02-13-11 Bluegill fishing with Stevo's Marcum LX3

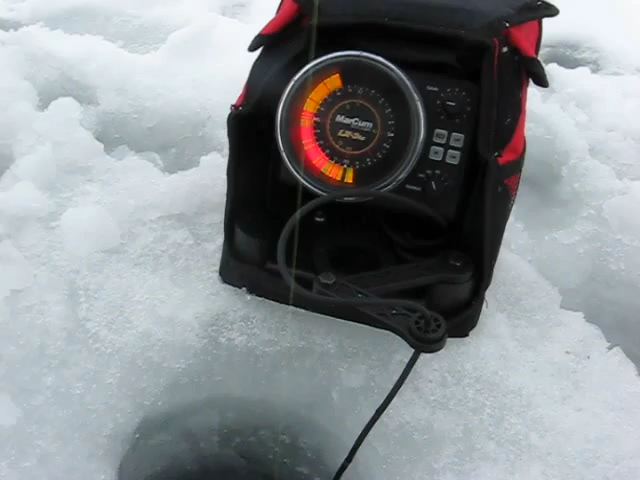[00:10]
There it is. Oh, you're right in them. Now you're too low. Come up a little bit. Okay, right there. Right there. Now get ready. Oh, you're going to get hit. They're right on you. Hit him, Steve-o. Hit him, Steve-o. Let it sit. Let it sit. Here we go. Hey.